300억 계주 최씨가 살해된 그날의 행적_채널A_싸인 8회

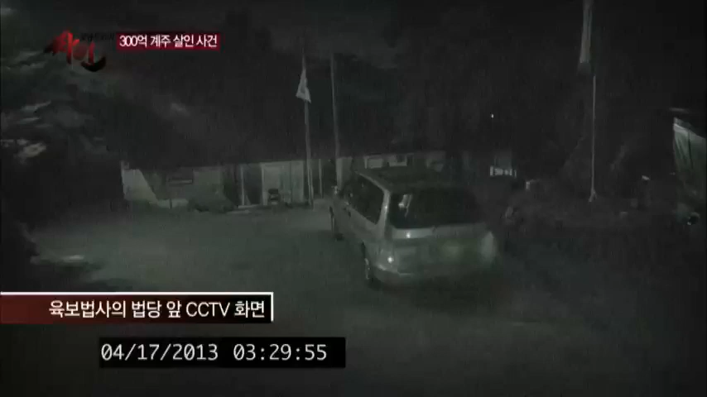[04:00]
육보법사가 거주하는 법당의 CCTV에 약 3시 30분경 금고 살 굿을 마치고 돌아오는 그의 모습이 찍혀있습니다.